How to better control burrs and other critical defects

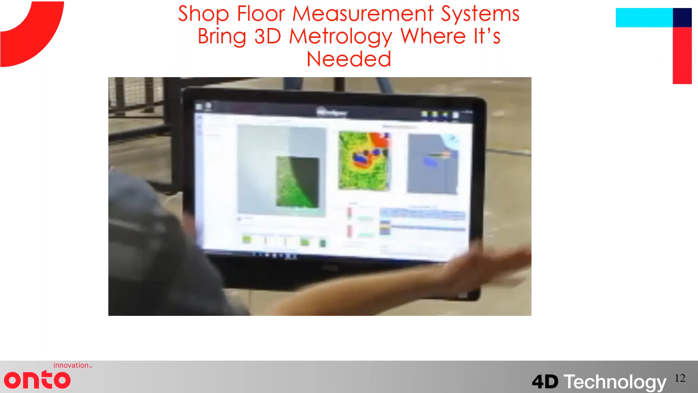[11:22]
And really, the goal is to make things very easy, a touchscreen interface, so that you can do process control in line,
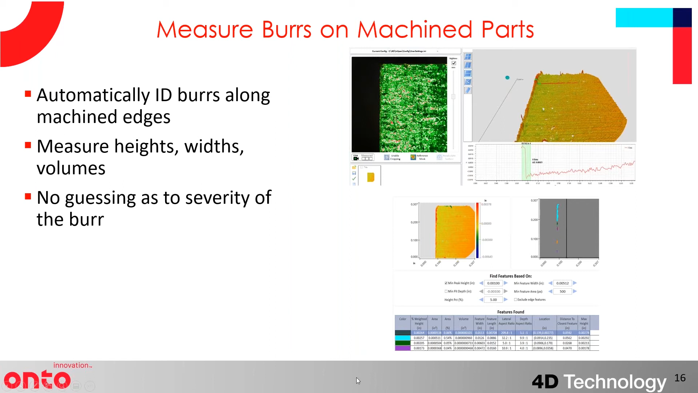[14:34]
in this case, all peaks bigger than a thousandth of an inch or 25 microns. And it automatically flags the areas, gives you heights, widths, volumes, and depths.
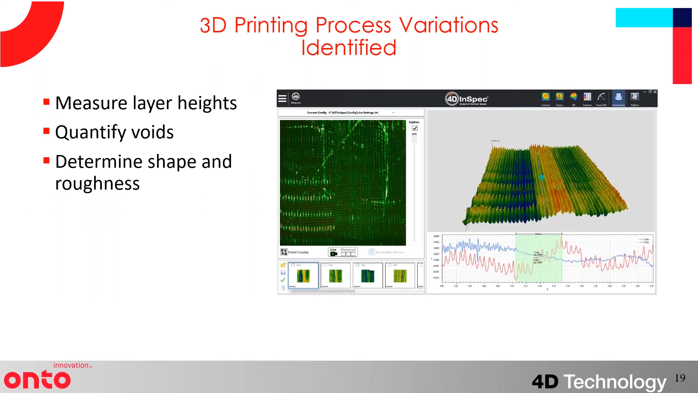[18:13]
So additive manufacturing, again, you can characterize layer heights, process variations. And the upshot of all of this is you're going to reduce your rework rate.
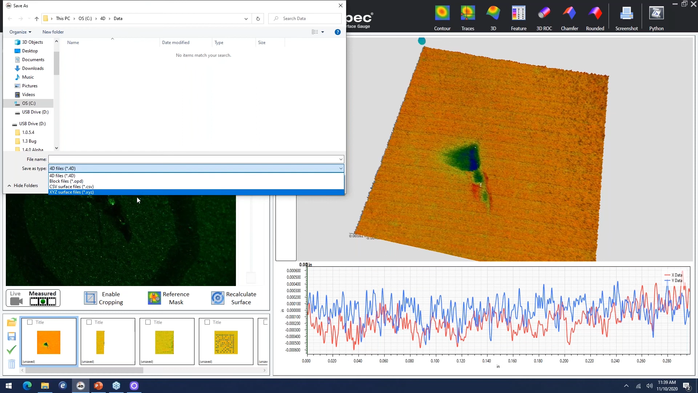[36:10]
I can save this measurement as a whole, I can save this whole 3D measurement as a 4D file, that allows me to put it back into our software, or I can save it as a, the OPD or XYZ point cloud or CSV file to put into third-party software. So we have a couple additional questions that I'll answer real quick, sorry, I was falling behind here. So one, someone's asking about the technology behind the system, it is a type of structured light or fringe projection, but it's specialized, it's called polarized structured light, and we can send you an article on that,
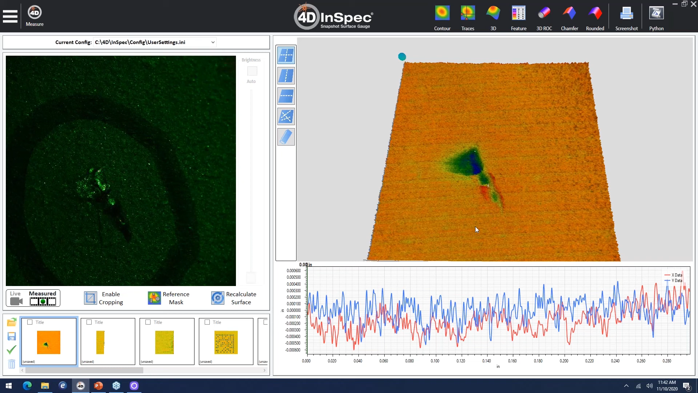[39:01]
So we'd have to get some samples in, but you see how quick measurements are. So we're happy to get samples in house, and certainly we measure, you know, solar panel glass and other transparent surfaces, no problem. So it really depends on the geometry. All right.
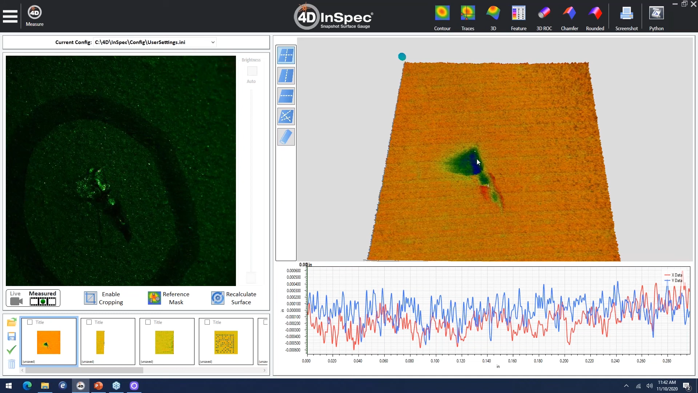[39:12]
So this is, right here is what the InSpec is being used for around the world currently. Defect analysis is quick, it's easy. Gives you a quantitative readout real fast.
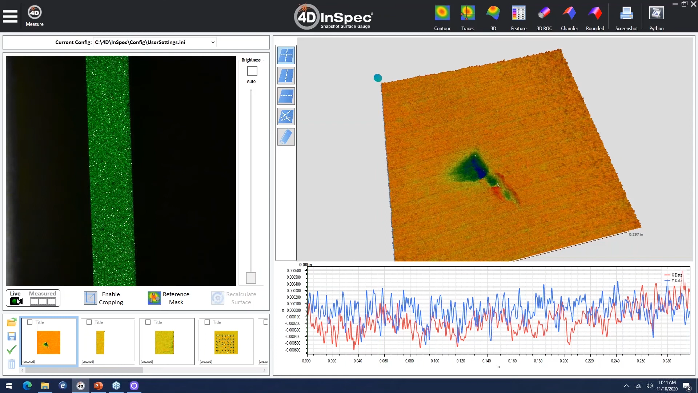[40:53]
Take a measurements. You can see here I'm a little misaligned and that's okay.
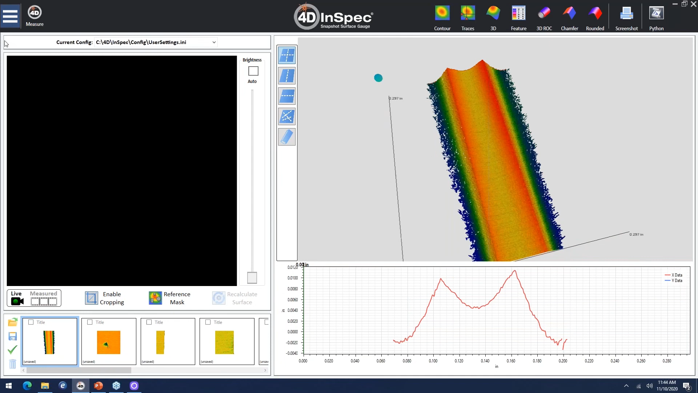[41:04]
I'll go ahead and the correct shape removal on that. And this is a 3D measurement, so it doesn't matter what alignment I have. I can be askew up to 45 degrees with this clocking. We've done a lot of testing on that. What's happening here with the chamfer analysis is it's going to identify all the data points that belong to this plane, all data points that belong to this chamfer face, and all data points that belong to this right plane.
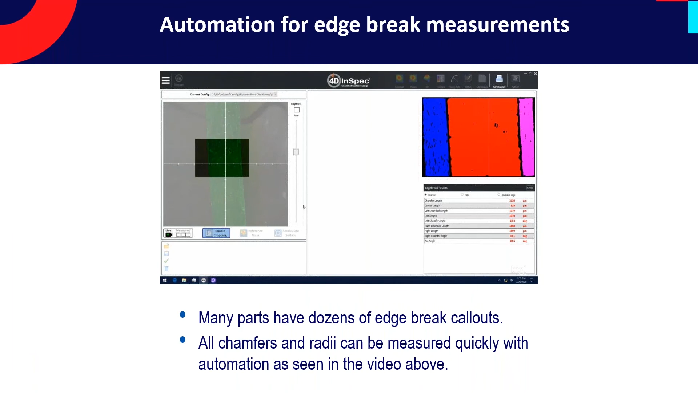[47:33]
So it's easier just to automate it for us and to measure it. And this is just a clip of it.